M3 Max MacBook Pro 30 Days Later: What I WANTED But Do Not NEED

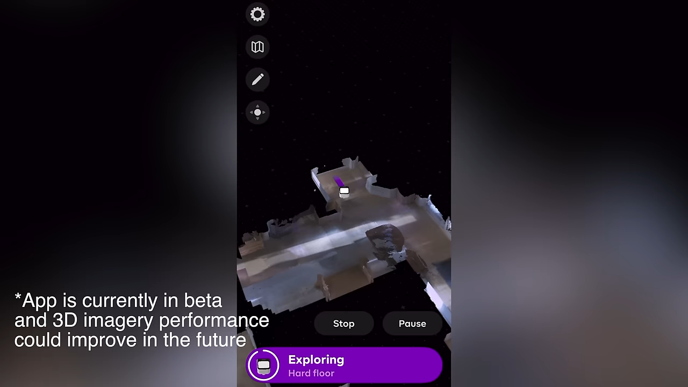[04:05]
using just cameras and powerful vision algorithms to build a live 3D map of your home. I was impressed playing around with the layout of my house that it made,